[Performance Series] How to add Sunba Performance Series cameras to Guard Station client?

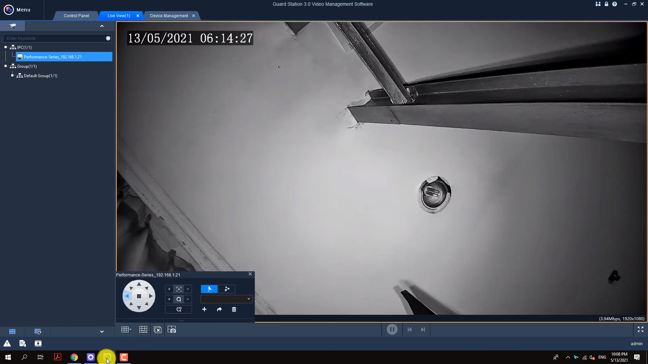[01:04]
And click the PTZ icon to open the PTZ control panel, where we are able to not only control basic PTZ movements, but also program preset in Petro. Now that we get theολine. Let's go ahead and tap this button. We'll be able to go ahead and see the tool. You